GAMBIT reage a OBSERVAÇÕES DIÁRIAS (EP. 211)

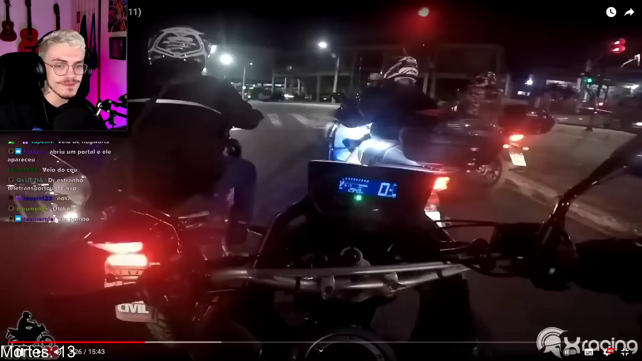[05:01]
Olha lá. Polícia Civil, ok. Olha esses raios de luz. Ok, sinal vermelho. Alguém vai passar o sinal vermelho. Olha claramente. Que boca! Esperto, ok?